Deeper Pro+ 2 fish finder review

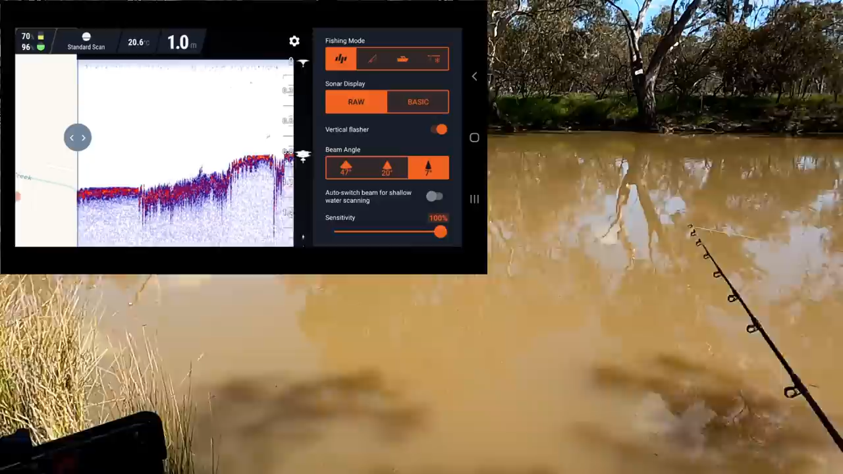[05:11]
On screen: depth 1.0 m, water 20.6°C
I'd get a lot more snags you can see a few specks showing up underneath there now that could be little fish just sort of off the bottom there what if I go up this way
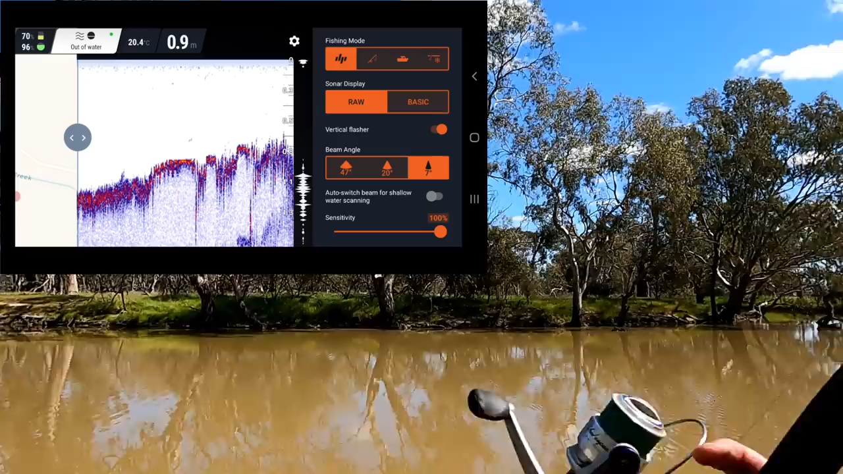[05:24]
On screen: depth 0.9 m, water 20.4°C
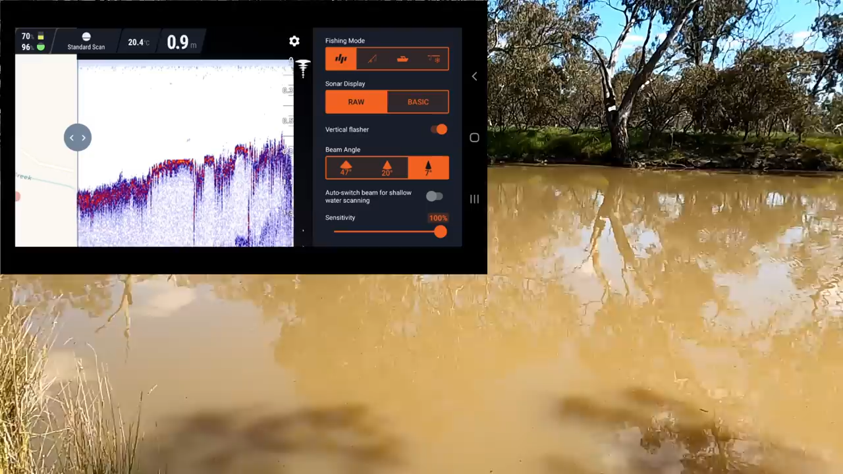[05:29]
On screen: depth 0.9 m, water 20.4°C
what have we got out there 1.6 1.7 so it's deeper over there this
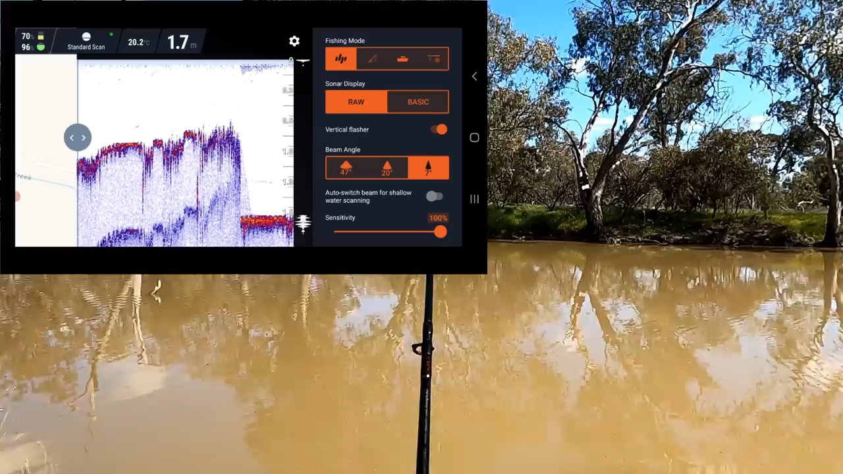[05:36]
On screen: depth 1.7 m, water 20.2°C
is a weir pool the original broken creek runs through here so I dare say that's gone into the old creek bed whereas over here is up on the bank there's not much structure down there is there now
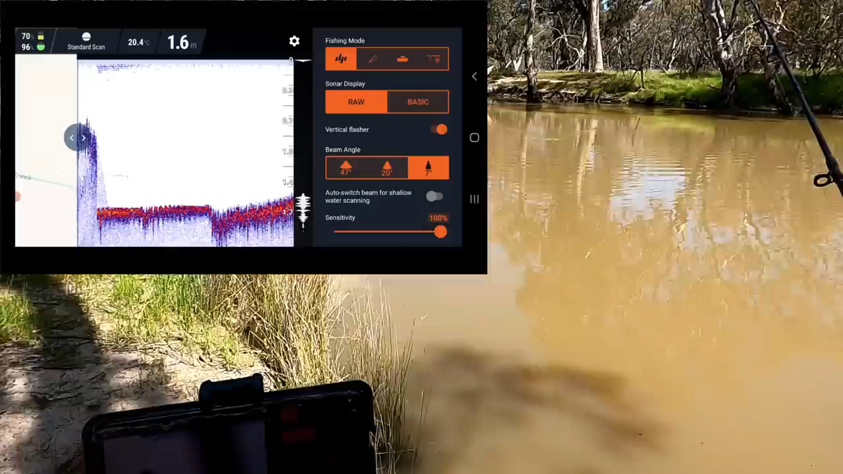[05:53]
On screen: depth 1.6 m, water 20.4°C
something's showing up just there now I'm guessing it's probably a stick or something that's attached to that log that's going out there
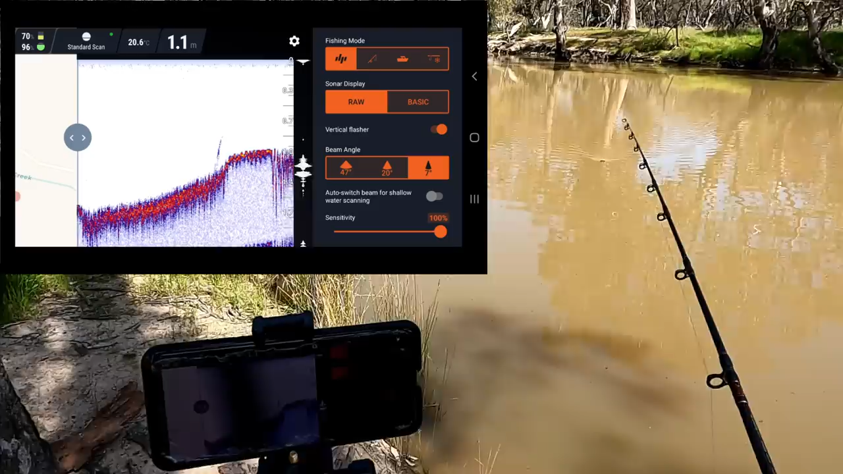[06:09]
On screen: depth 1.1 m, water 20.6°C
right what else can we find might have been 1.5 meters just there just there doesn't look like a bad spot to fish I might go up there
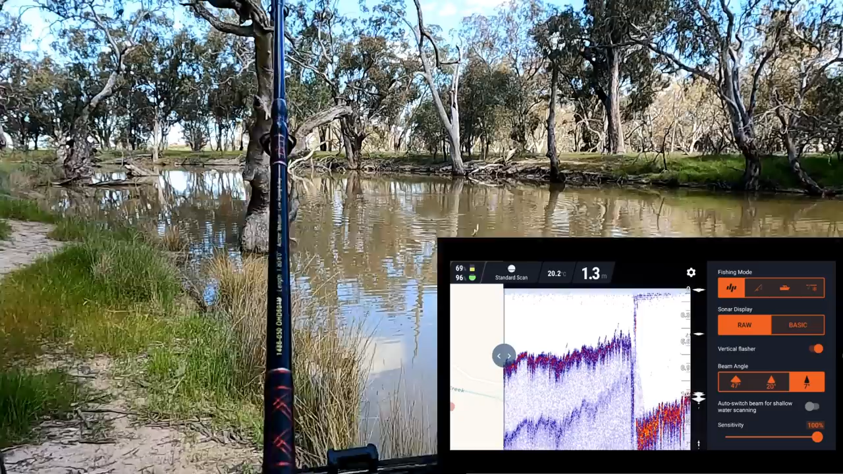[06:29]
on the up the bank in a second and uh have a bit of a pan around up there with my fish finder should start seeing something here because I'm going over a branch there it is just starting to come up there now look you can see the structure you can see the branch there and it's just showing up here on the fish finder
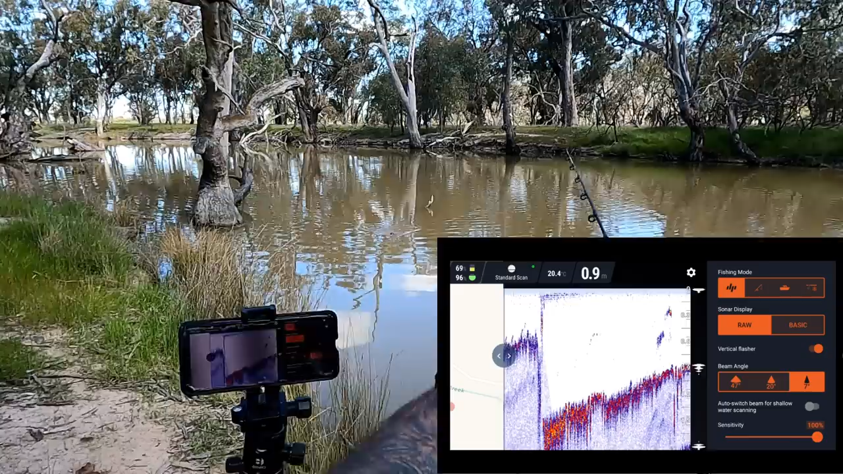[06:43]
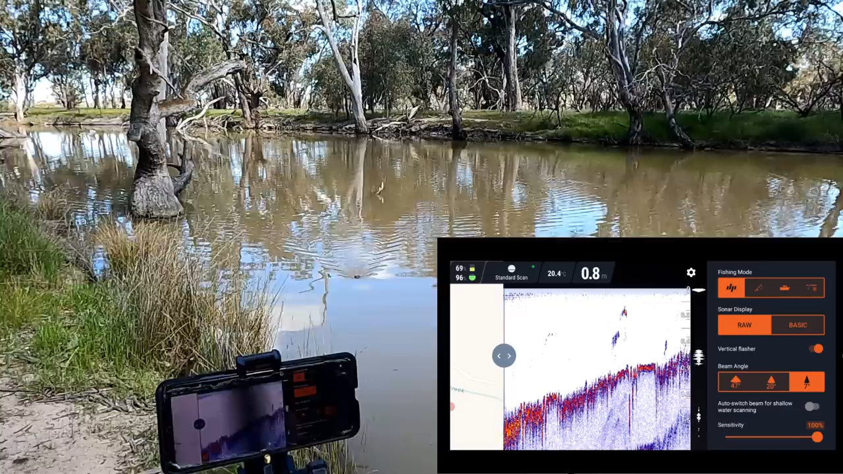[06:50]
and there's a bit of structure just under there too so there's a few snags there we already knew that because we can see them I'm going to walk up there a little bit and have a look all right now let's see what we can find here
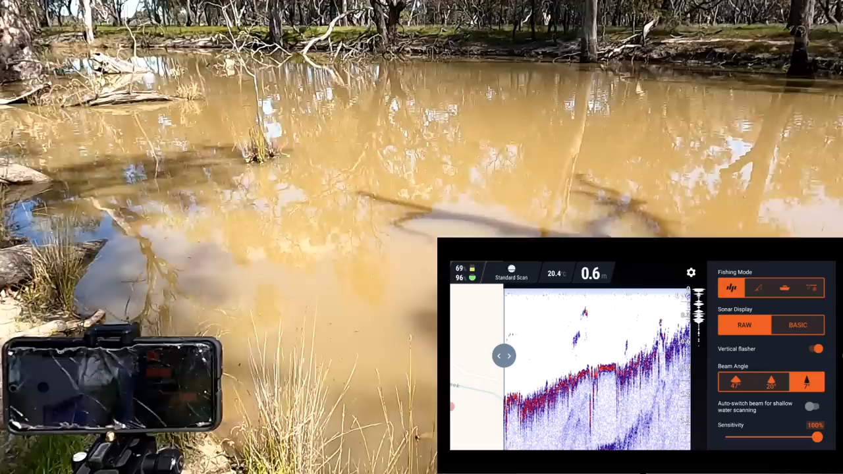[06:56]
On screen: depth 0.6 m
oh gee I nearly hit that tree look at that that's probably a good 25 meters and it's sending the
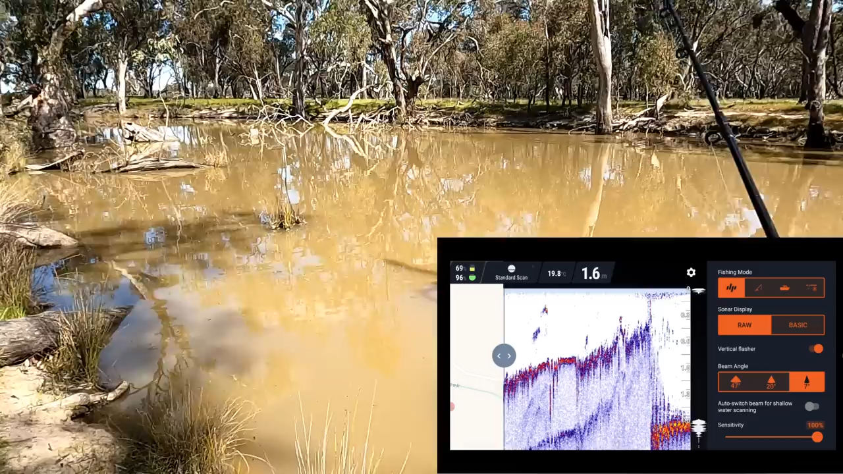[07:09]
wi-fi signal back no problem at all and it is 1.6 meters a bit harder to see the fish finder here because I'm in full sun a
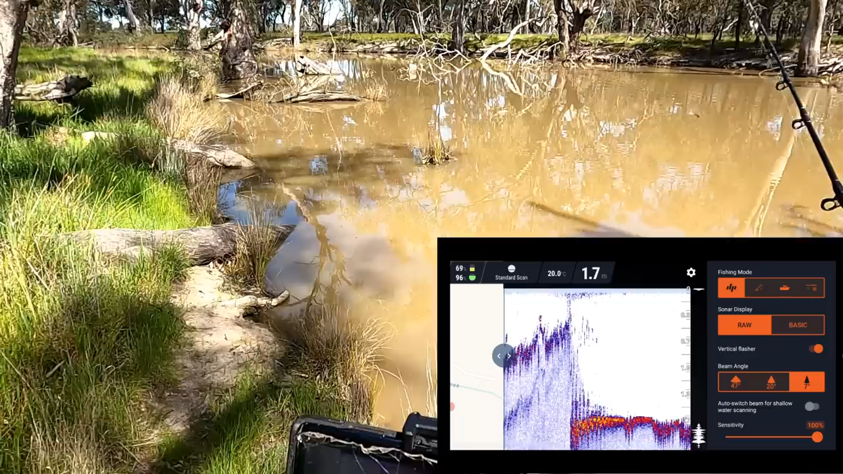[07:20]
On screen: depth 1.7 m, water 20.0°C
little bit of something on the bottom over there now
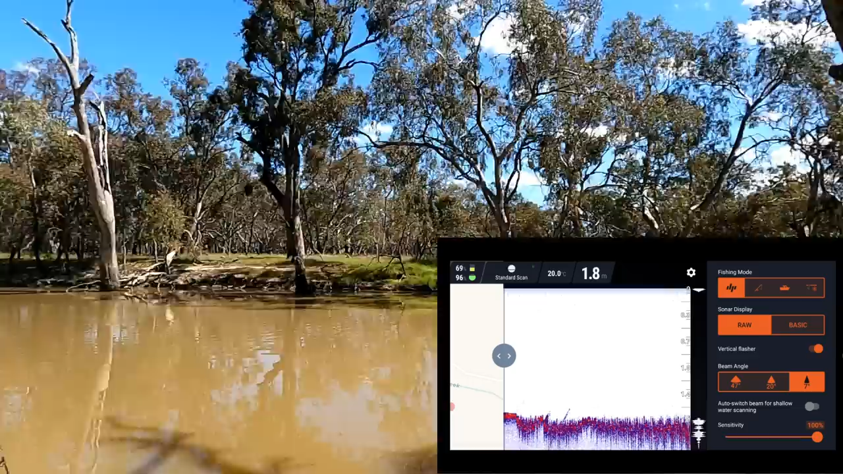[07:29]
something coming up under there I can actually see the stick I saw it on the fish finder before I saw it with my eyes